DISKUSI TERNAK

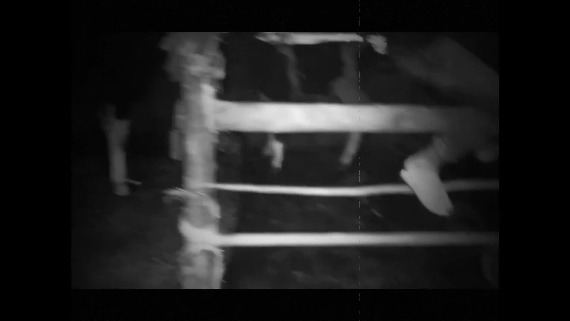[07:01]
Ya, tadi sapinya nyelap. Tadi kenapa kok begitu itu, Pak?